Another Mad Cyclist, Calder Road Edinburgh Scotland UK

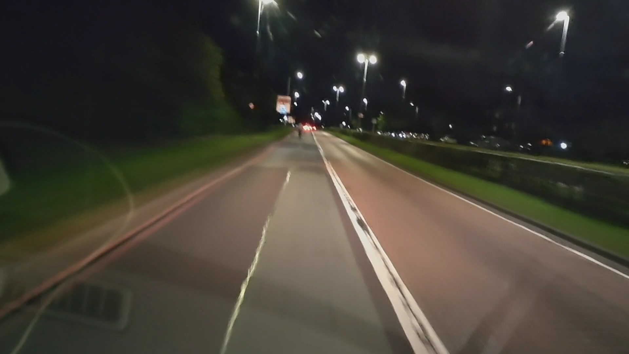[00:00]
What's this we've got right in front of us here? It's a pushbike. With no lights. Can't help. He's on the phone. I can't help. He's on the bloody phone. I nearly didn't see him there. Oh God. What a numpty. On the pushbike with no lights on the phone. I mean it's like.
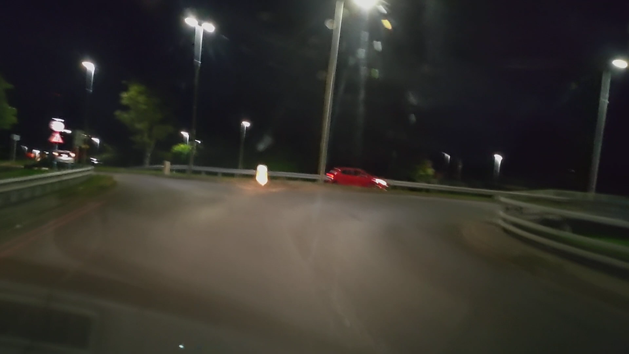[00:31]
I don't think I would be too keen on doing that. Somebody could run right up the back here.